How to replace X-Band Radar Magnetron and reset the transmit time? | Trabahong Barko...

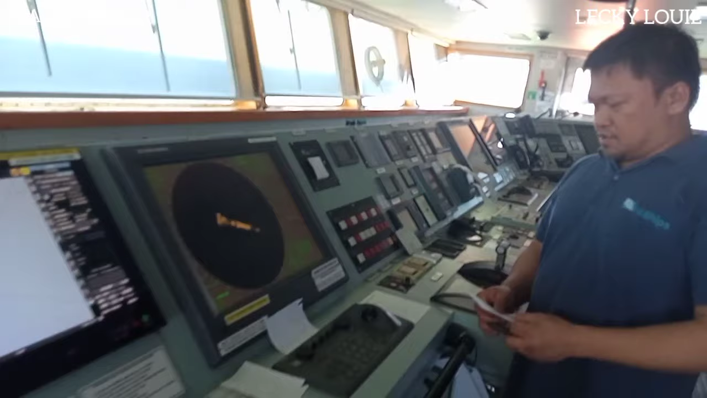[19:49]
So, after natin ma-tune initialize at maganda na yung ating radar performance ngayon,
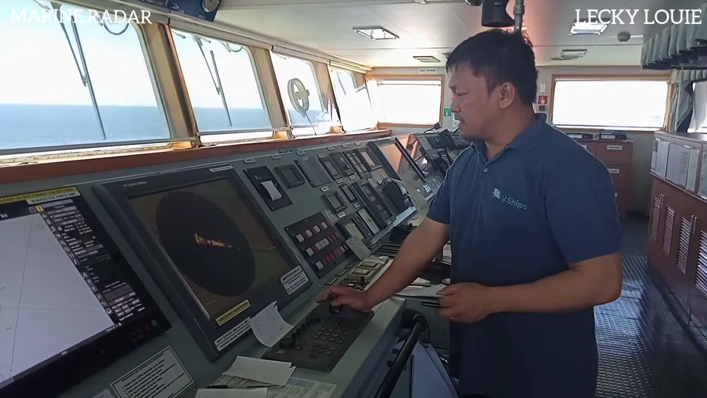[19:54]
so ang next natin is gagawin natin yung tinatawag nilang
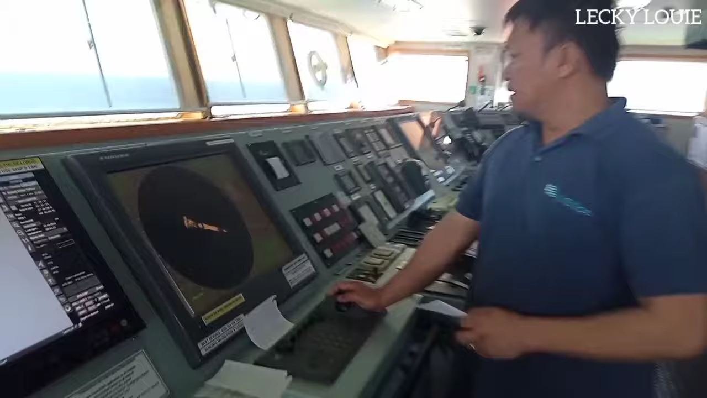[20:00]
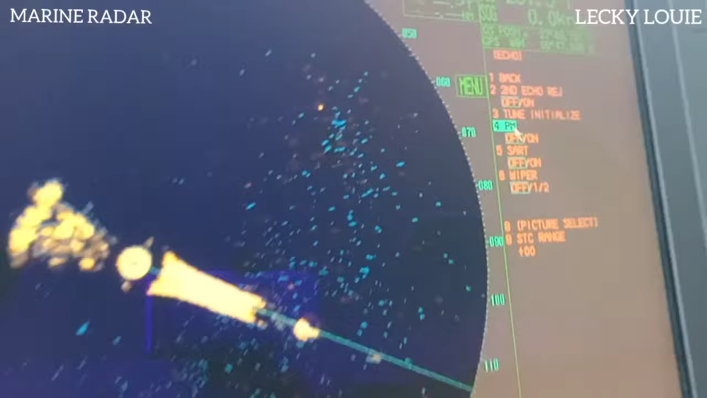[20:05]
performance maintenance, which is in the menu, you go to number 4, then you just on.
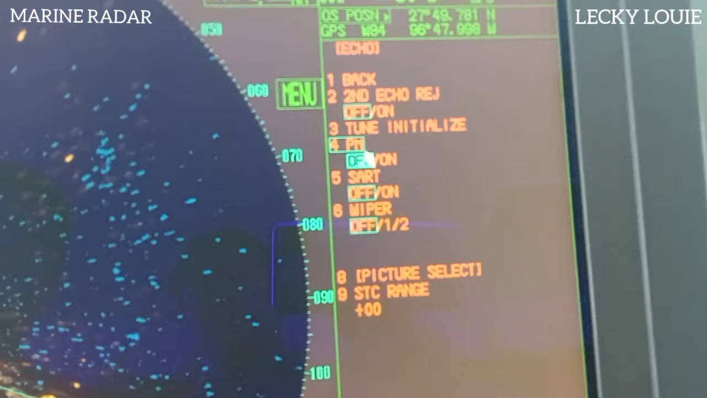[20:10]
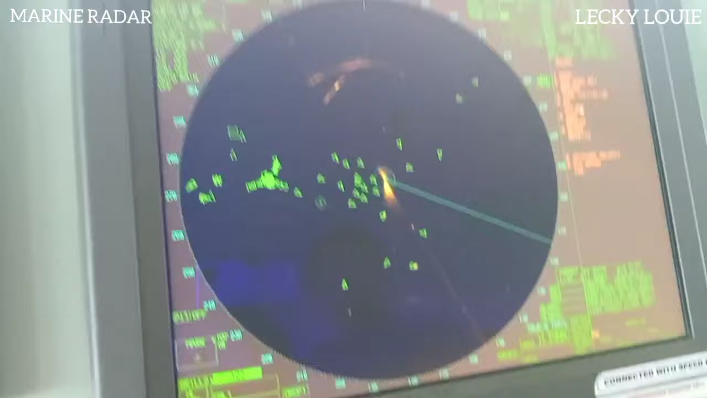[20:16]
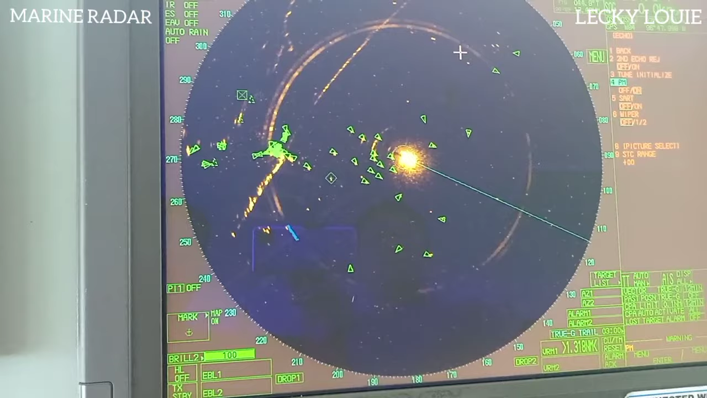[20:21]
So, itong circle na to, ito yung sinasabi niyang
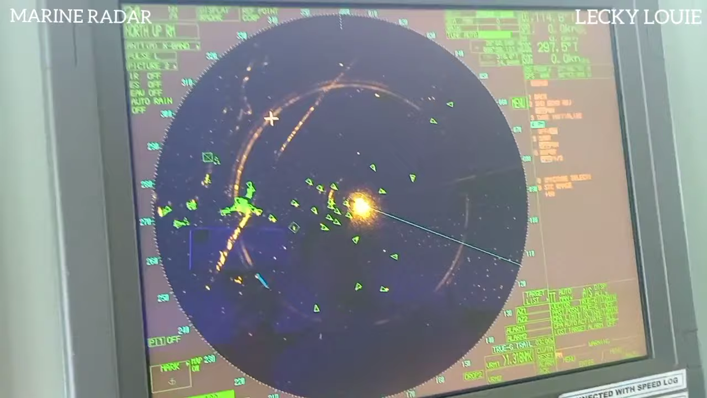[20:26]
performance maintenance, which is i-ano natin siya,
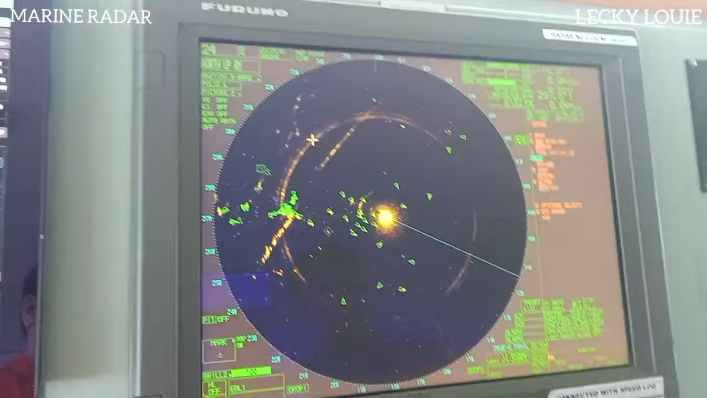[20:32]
i-tawag dito,
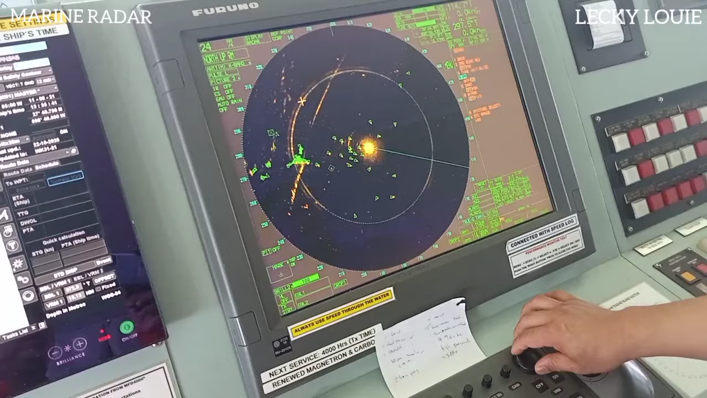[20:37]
susukatin natin siya kung hanggang saan yung kanyang range. So, about 15 nautical miles, yan ang okay yung ganyang target range.
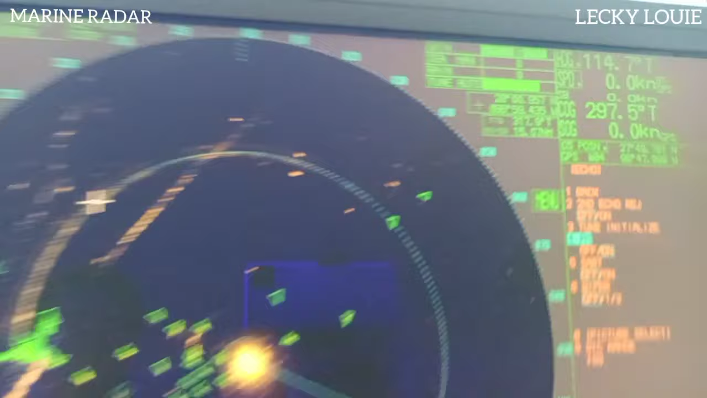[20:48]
Kasi as per sa kanyang manual, kung less than 15,
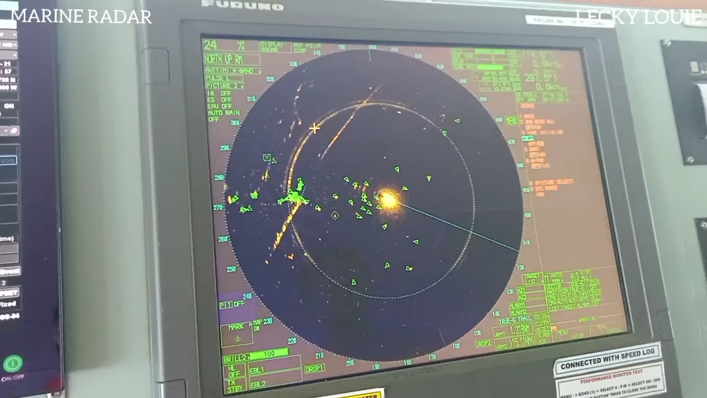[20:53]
which is about 14 nautical mile, which is ang radar natin, ay hindi magandang kanyang detection. So at that range, 15 nautical mile,
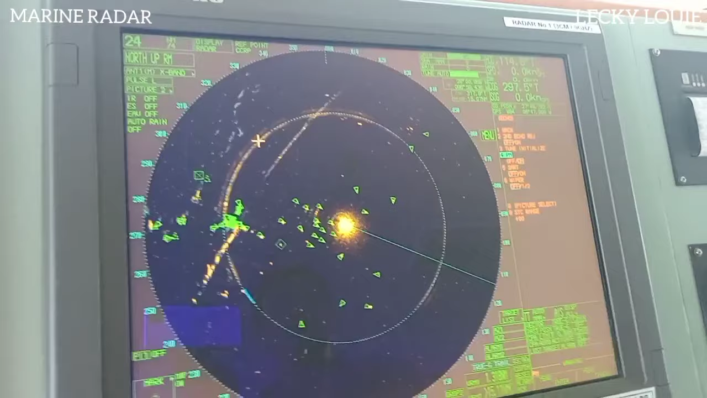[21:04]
it's pasok siya sa kanyang performance maintenance. May increase ba yan? Hindi na. Ayan na yan. Ayan ang pinaka... So, ayan na lumabas.
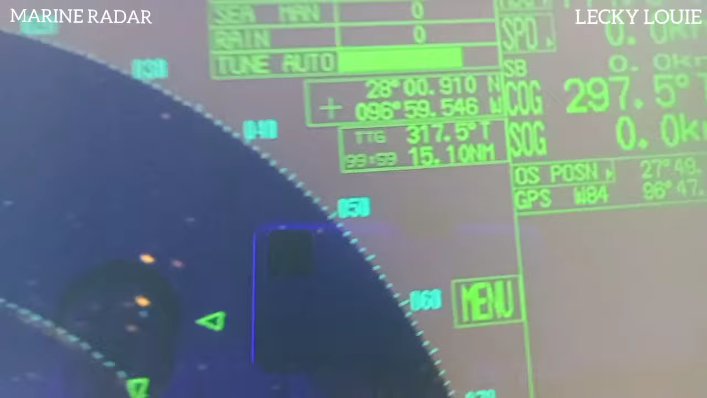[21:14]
So, open na yung performance niya. Oo, ayan pa nga.
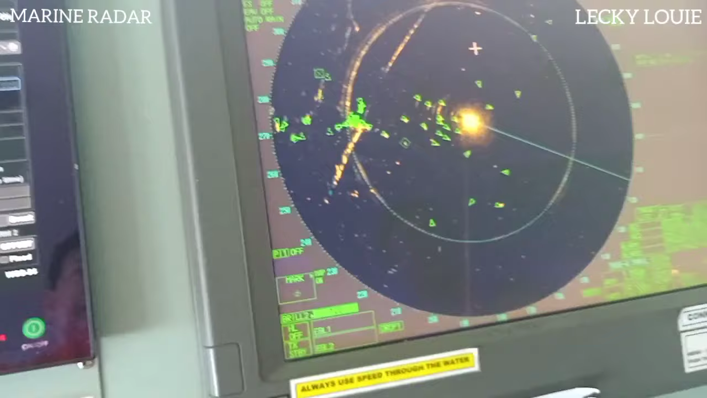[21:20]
So, ang gagawin natin, pag ibabalik lang natin siya is click the menu. Then, you go to number 1. And off lang natin para back to normal operation siya.
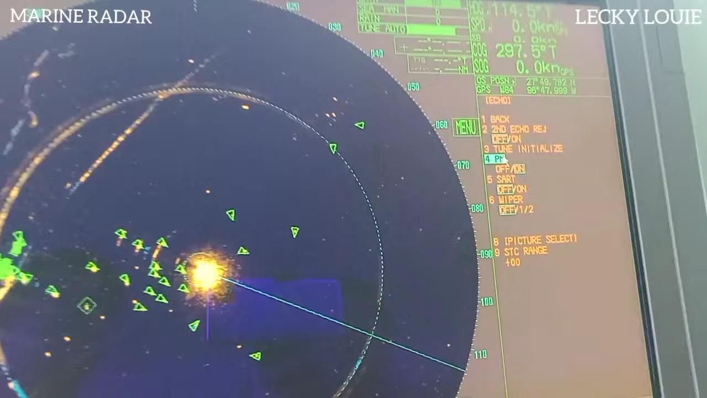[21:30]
Okay.
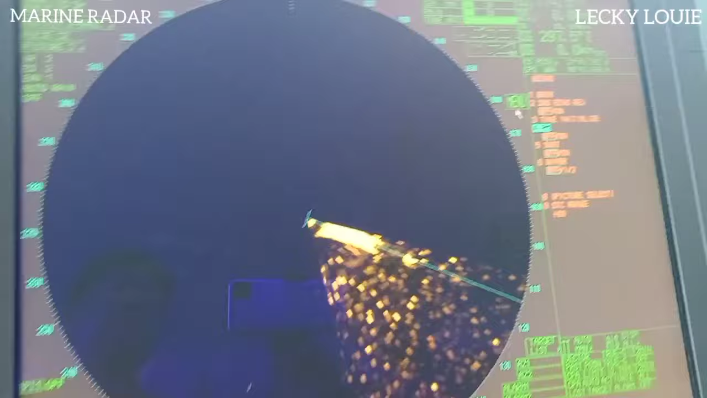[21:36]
So, yan yung ating normal operation niya.
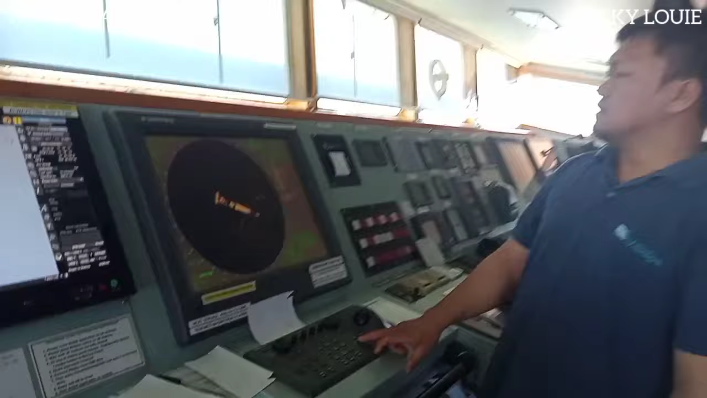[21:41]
So, lalagyan lang natin ng range natin kasi nasa 0.5. So, gawin natin muna sa mga 3.
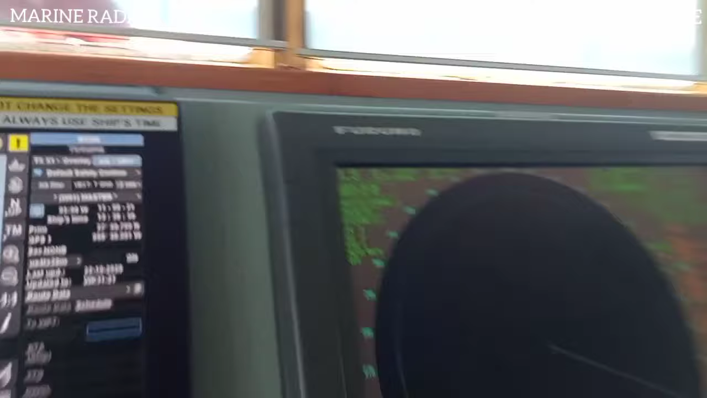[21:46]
Tingnan natin kung maganda yung detection niya.
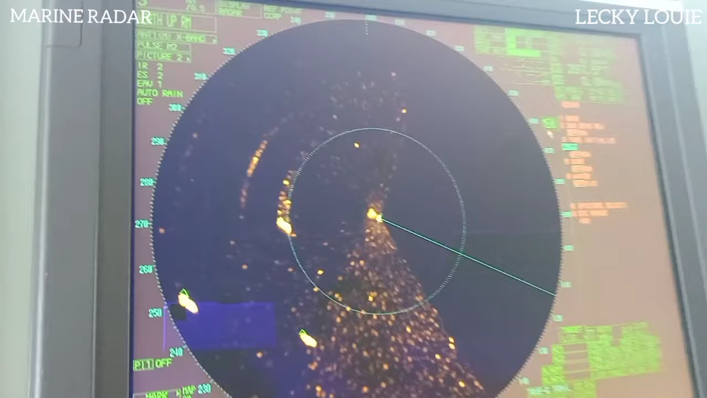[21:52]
Oh, yan, okay na. Dahil magaganda yung mga nakukuha niya mga echo.
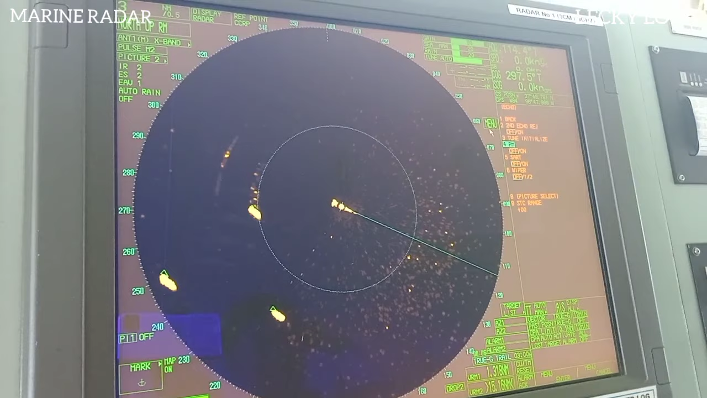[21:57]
So, mean to say, yung pagpalit natin ng magnetron is okay.